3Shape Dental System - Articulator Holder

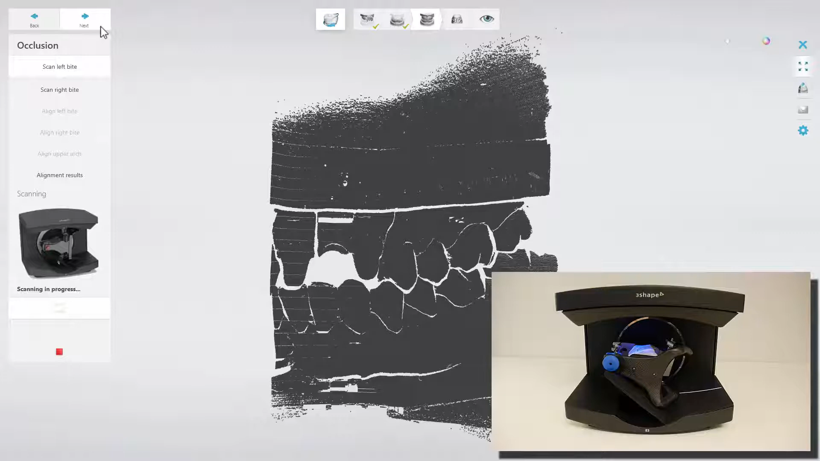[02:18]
After scanning, the left side bite will appear on the screen. The following step is to scan the right side bite.